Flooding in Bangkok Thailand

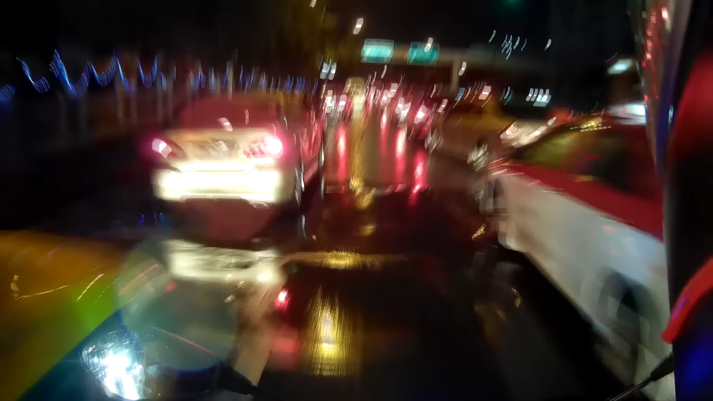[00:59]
It's disgusting. Fucking hell, man. There's no movement here.
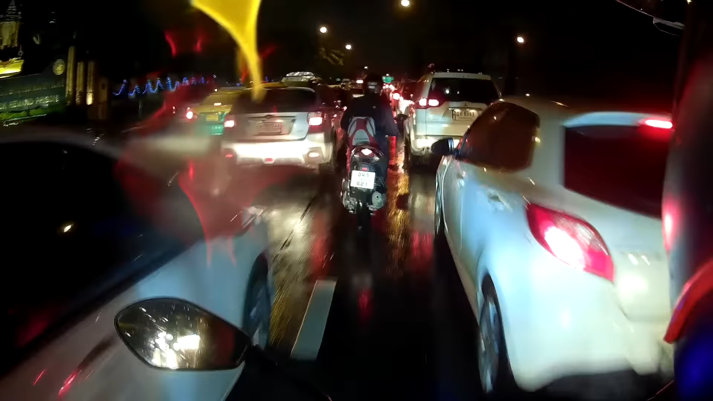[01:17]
Choop. Can't see shit. Flooded. The whole street is flooded, guys. Holy shit. Whoa, look at that. Fucking hell. It's all flooded, man.
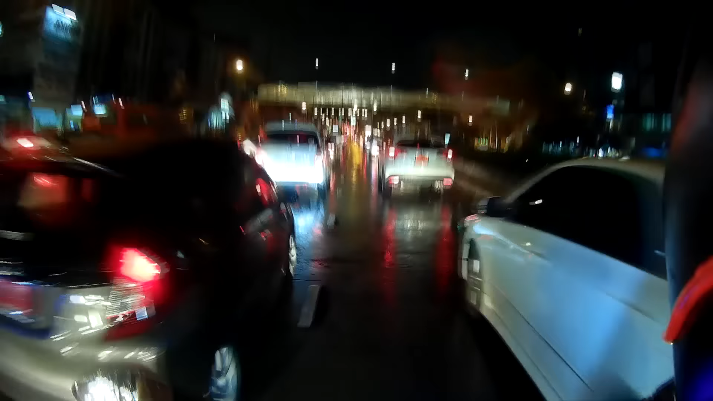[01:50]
That's why there's traffic. Because, like, areas are flooded. Look at that. Look at this. Whoa, shit. Little bit of rain, and this is what happens here. Bangkok becomes a river. What?
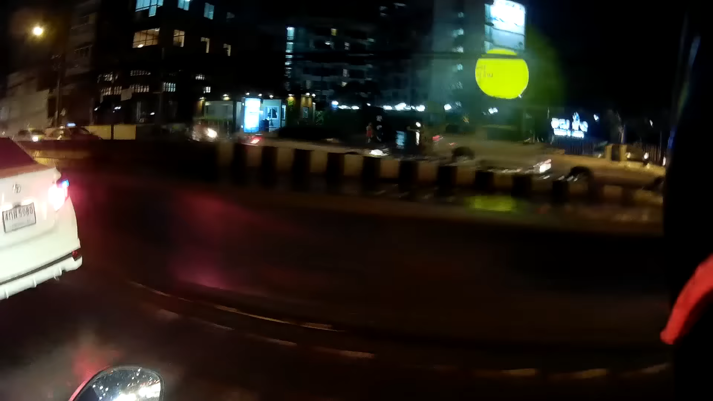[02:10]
Ooh, yeah, yeah, yeah. Even there is flooded over there. I'm not going down the bridge. Freaking cops say motorbikes not allowed on the bridge. Fuck that. I'm going up the bridge, man. Oh, this is gonna be crazy. What are we gonna see after we pass this bridge? Dude, your thing stinks so bad. I hate it when they call them, it's a classic, you know.
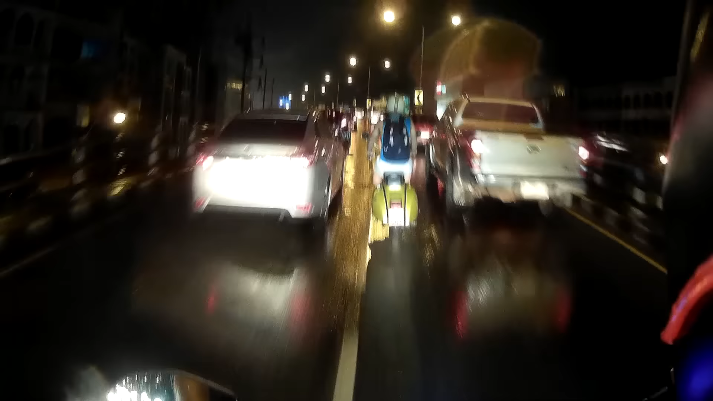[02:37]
Fuck that. It's a classic stinker. You want me to fart? I'll fart a classic one. You want that? Classic fart? Oh shit, it's raining. It's raining. I don't like the rain right now. Oh, come on. Not now, guys. It's cold rain, too. Ugh. Scooter stinks, bro. Yep, streets flooded.
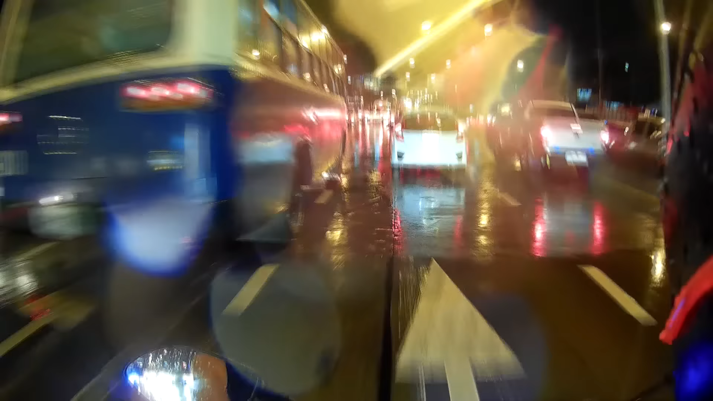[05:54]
Like a fucking river here. Oh my god, I hope I'm recording everything. What the fuck?
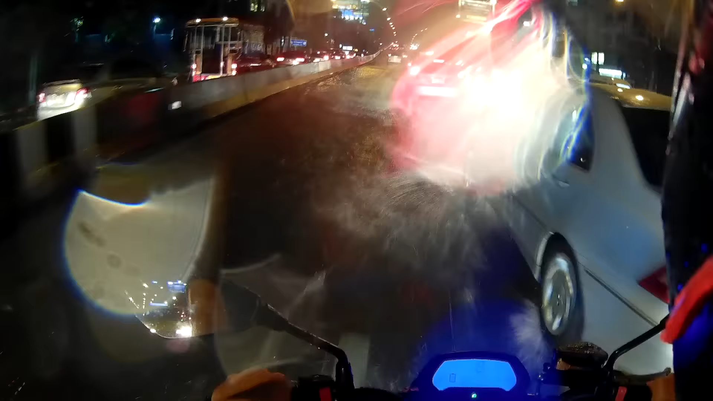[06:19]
Stuck in the damn river. Don't stop, motherfucker. Okay.
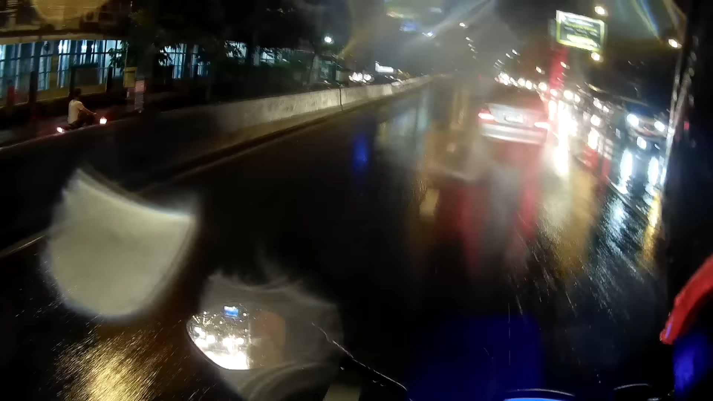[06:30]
God
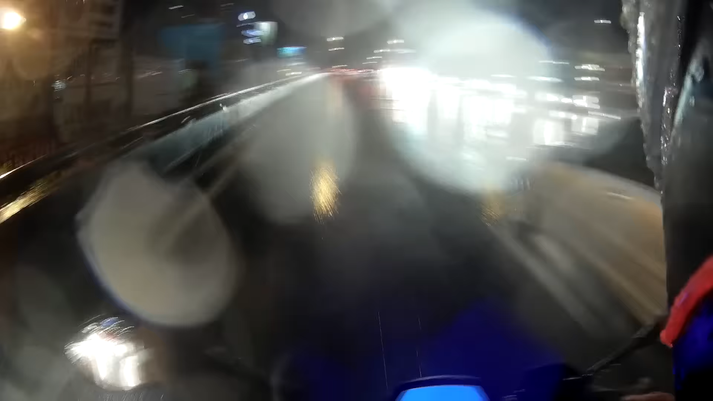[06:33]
damn. It's crazy. The other road is too far away. It's freaking crazy fucking rain, man.
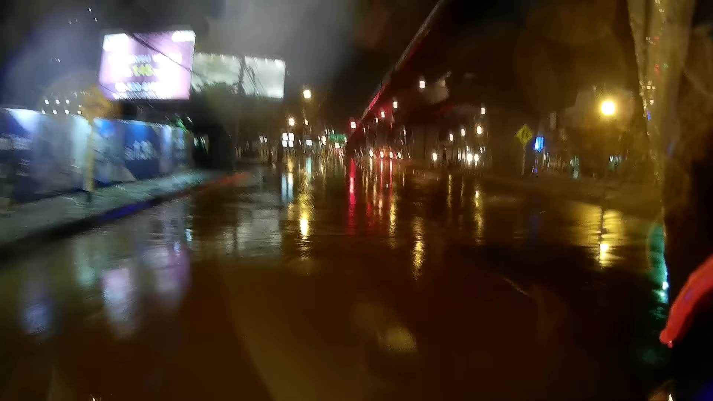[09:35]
I'm freaking cold, man. I'm freaking cold. I'm gonna go under here. Let's try to go under this one.
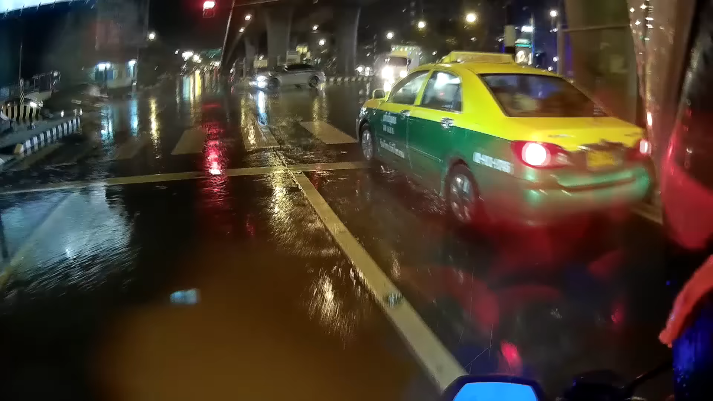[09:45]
Oh yeah. This is the dry spot.
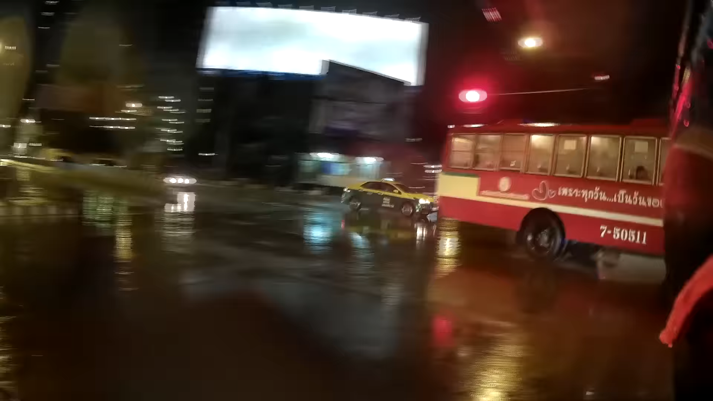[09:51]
No, fuck. Hell, man. It's like I took a shower or something. Time to go home, get a nice hot shower and get out of these wet clothes.